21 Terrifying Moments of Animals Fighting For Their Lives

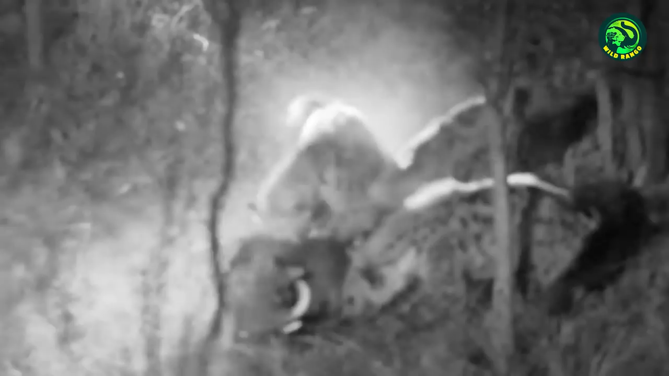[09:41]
nothing appears to work for the warthog here the warthog is consumed alive and he can't do anything to
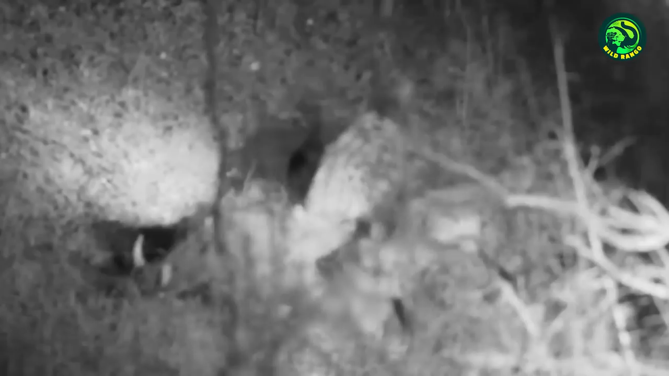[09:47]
prevent it from happening number 11 polar bear versus walrus polar